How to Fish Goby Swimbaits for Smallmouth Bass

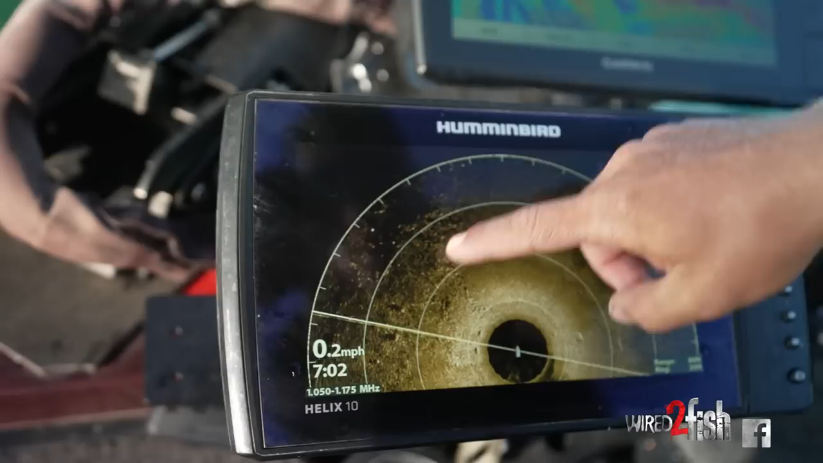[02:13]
So like right here we have a super tall rock, you can see it on the 360, it stands out over everything else around it, casts a big shadow.
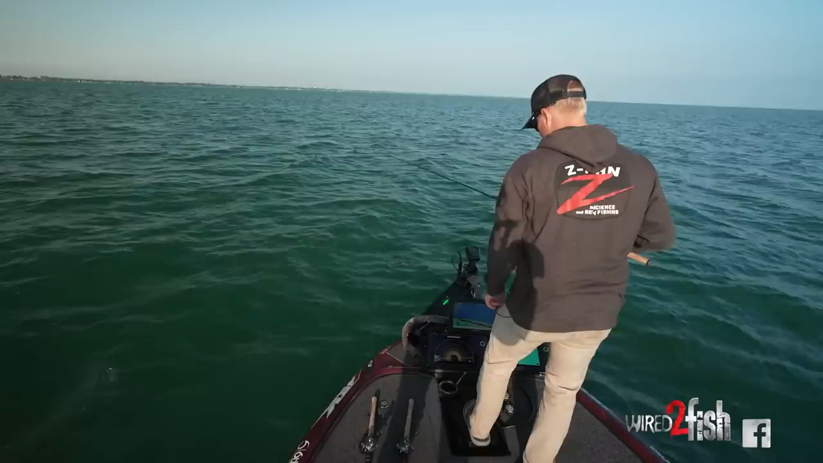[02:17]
What I'm going to do is I'm going to use my pan optics to be able to make the exact cast so I can watch my bait fall right down onto a group of fish. They'll probably come up before it even hits the bottom, just like that. Got him. Oh, he come off. Watch this. It's dropping right back down. You can see the bait going back down.
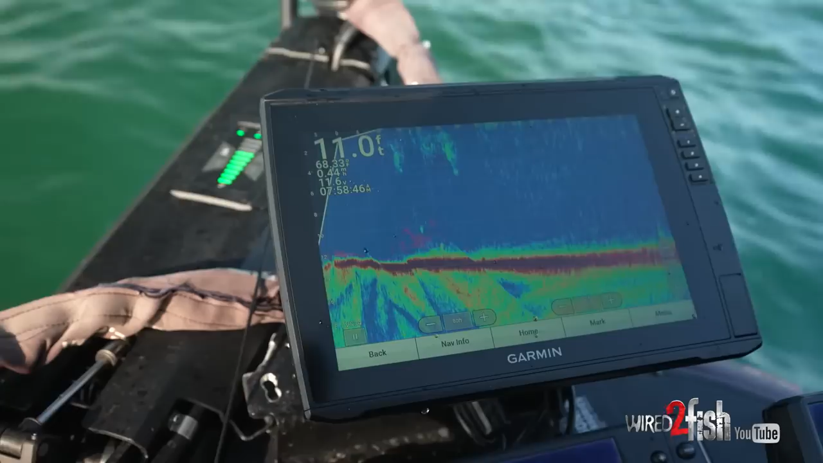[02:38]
Another fish. Got it. Oh, he got off too. Gosh, they were all over that. Let's throw another one back down there because there's just so many. You can see him just suspended right there like that. There he's got it.
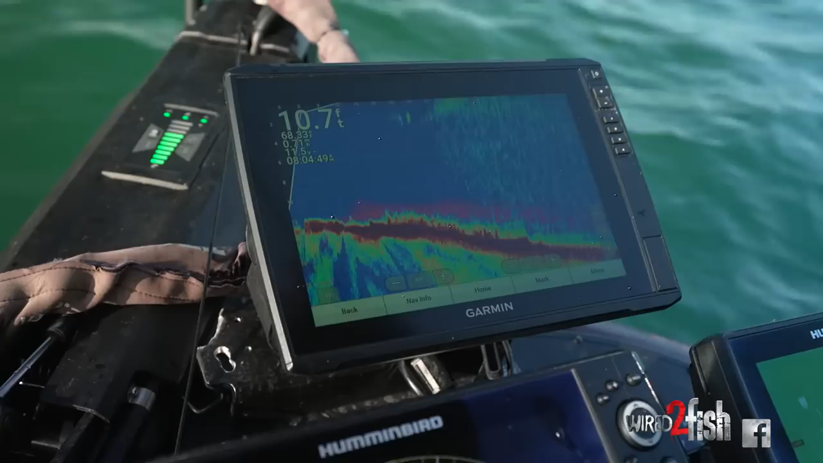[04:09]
On screen: depth 10.7 ft
And so that's why I like that 360 compared with that Panoptix,
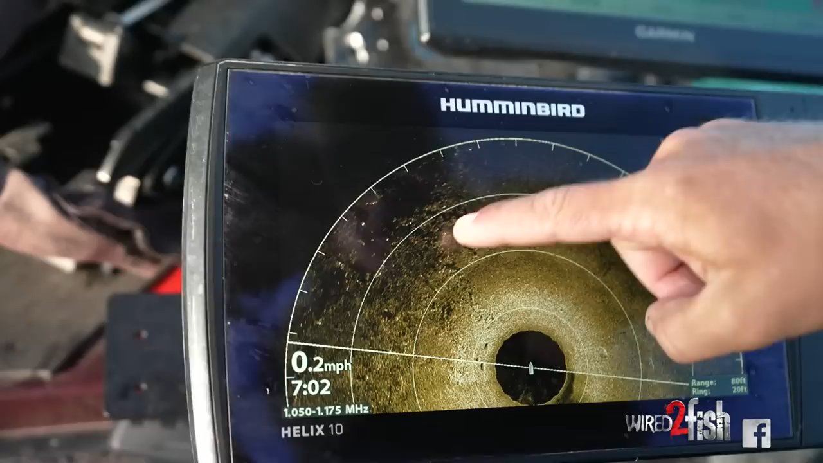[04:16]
because I can see the highest boulders and kind of get an idea as to where those fish would want to hide, because we just can't see every fish.
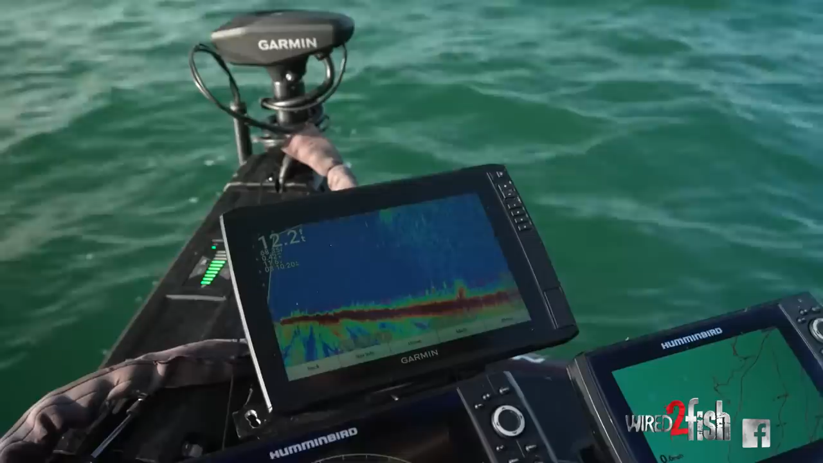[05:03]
And so I just launched it out. You'll be able to see my bait falling if I can find it. There's my bait right there.
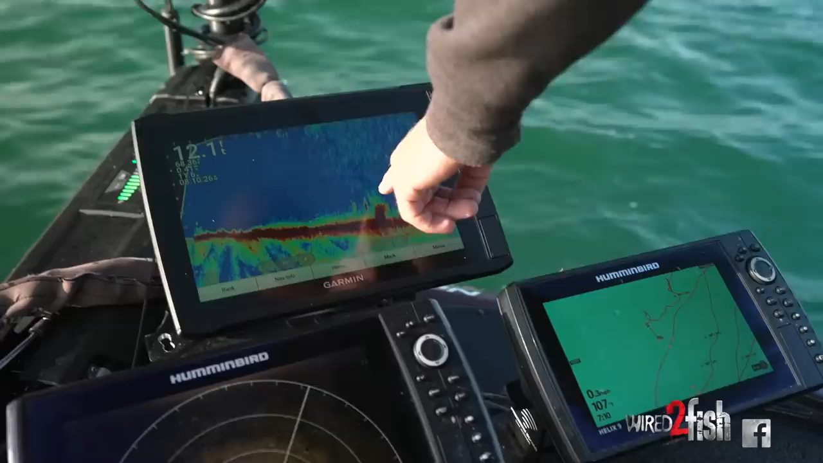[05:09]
See those fish coming right over to it as soon as it gets down there. There's one it's got right there.
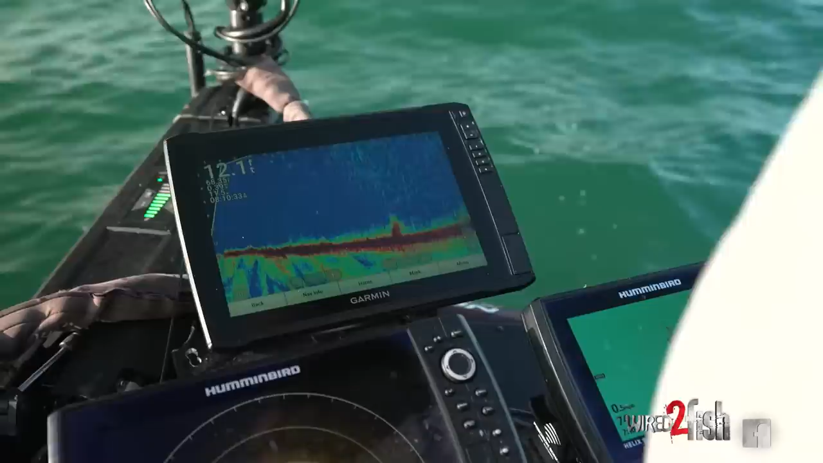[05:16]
Right there he got it. A little, of course, it's always the littlest one in the group that gets it.